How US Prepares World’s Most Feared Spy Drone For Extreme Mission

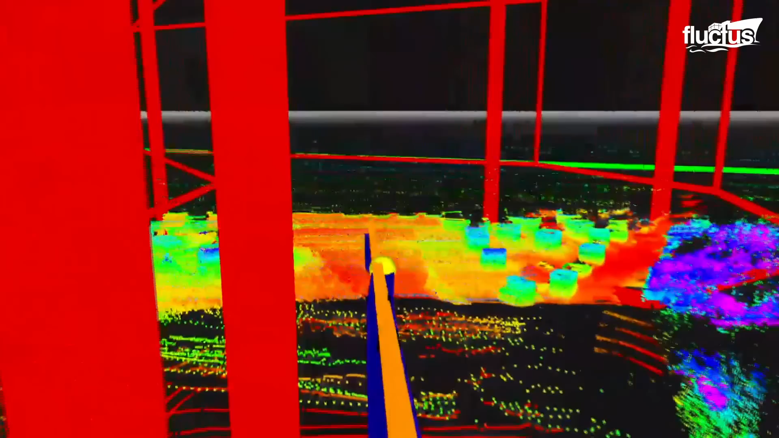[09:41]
The software package uses the images from the sensors to identify obstacles and alter its flight path.